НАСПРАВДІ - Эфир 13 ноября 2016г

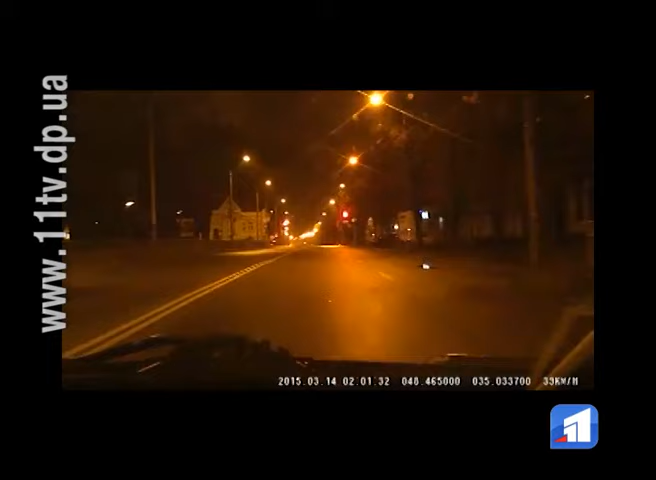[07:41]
Працюють всі світлофори та наявні необхідні знаки. Проїзд на червоне та перевищення допустимої швидкості. Ось і причина ДТП, що тут трапляються. Поки спілкуємося з патрульним, половина пішоходів дружньо порушує ще одне ПДР.